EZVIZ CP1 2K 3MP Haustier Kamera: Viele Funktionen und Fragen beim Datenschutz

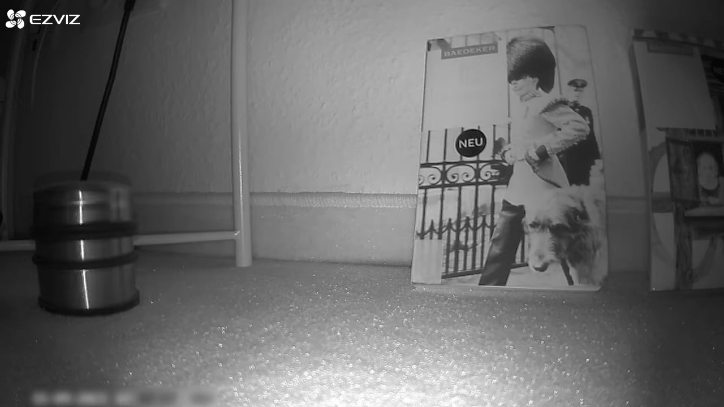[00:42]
Die ganze Kamera ist schwenkbar, ich kann also im 360-Grad-Modus Bilder machen bzw.
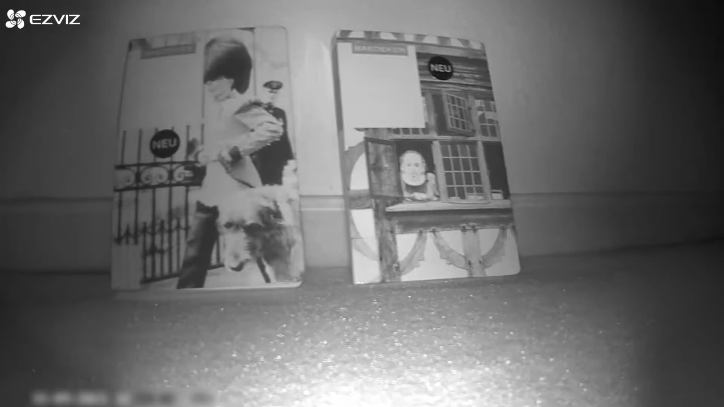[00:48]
Bewegung erkennen. Und diese Bewegung kann dann auch verfolgt werden.